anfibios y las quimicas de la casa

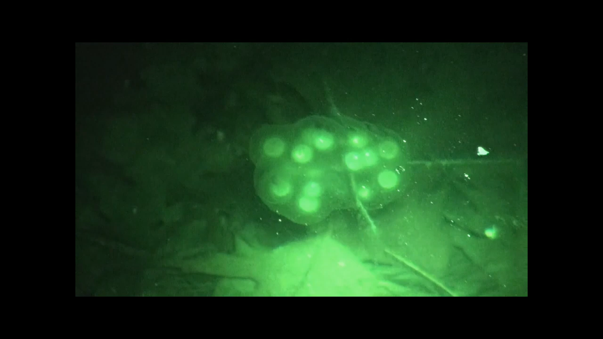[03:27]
Pero eso puede tener un efecto en la reproducción de estos anfibios que muchas veces se reproducen en estos cuerpos de agua.